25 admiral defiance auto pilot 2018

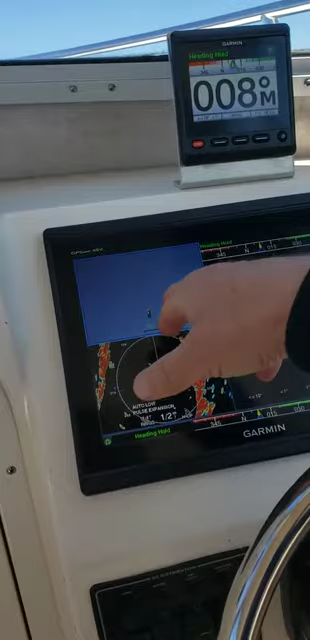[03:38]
and my standard gps right here and if anything highlighted is
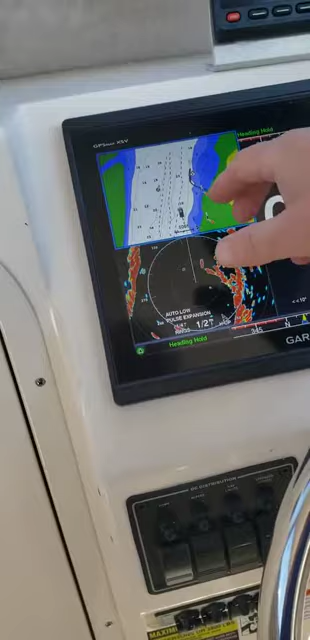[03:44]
that menu to it like right now i can do the qwerty see i'm zooming in and out if i wanted autopilot i hit focus until that's highlighted and then you can hit this and make it
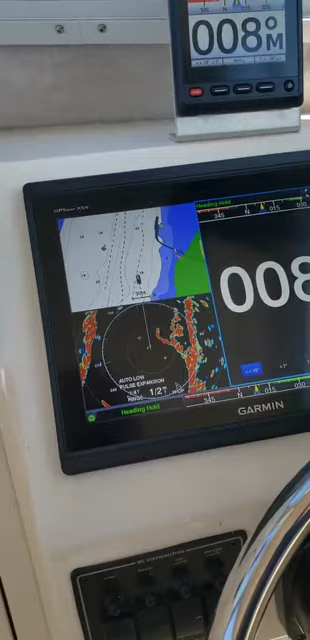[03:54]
actually see here i can change that or i can hit type thing whoop go up here
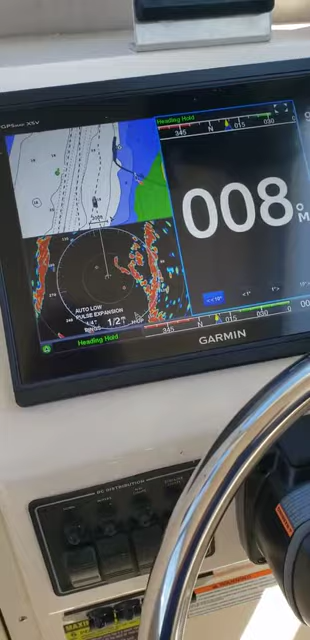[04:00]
see how i highlighted that now i can go full screen if i tap this
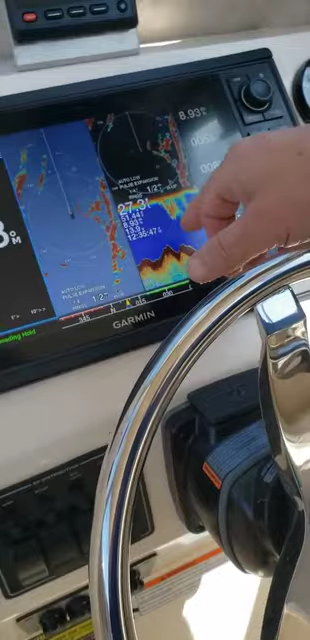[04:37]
and uh it gives your fish finder now you can set up another one which is
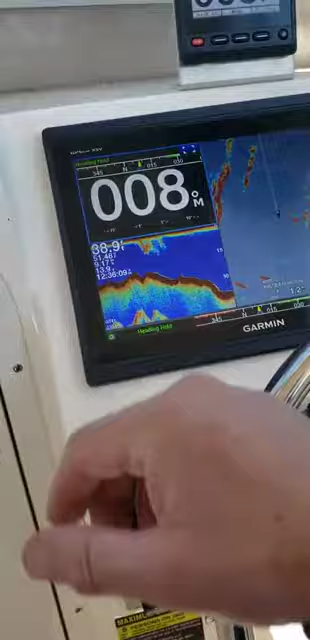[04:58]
here's your navigation and your radar overlay and then your traditional sonar but we're
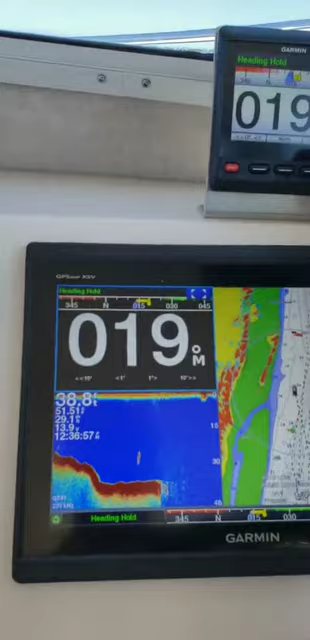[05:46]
move me over 10 degrees or if i'm over here i'm on that autopilot
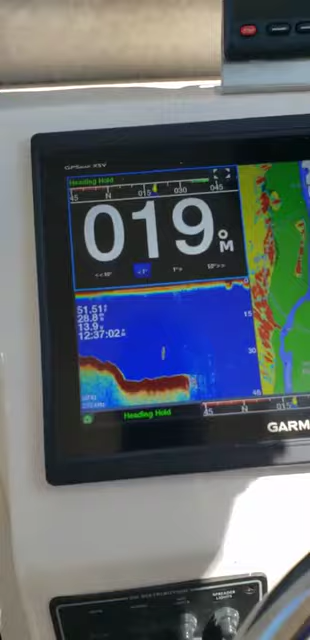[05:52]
i can go here and hit it and move me 10 degrees that way